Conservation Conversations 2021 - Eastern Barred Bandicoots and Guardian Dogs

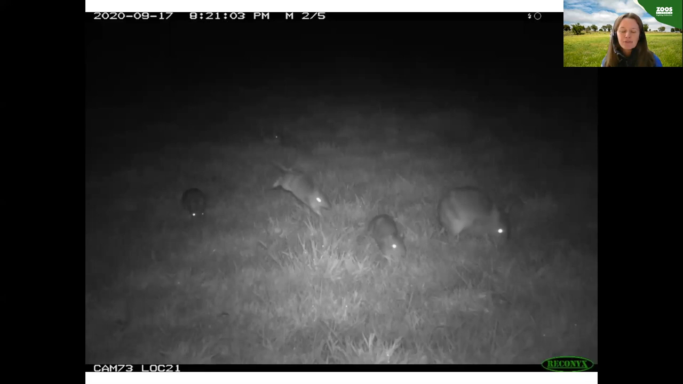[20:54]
I have never, ever, ever seen four young at foot before. Occasionally I've seen four pouch young but we never know if they all survive to this stage. So, it's absolutely wonderful to see these images that we're collecting on the cameras. So, stop, share.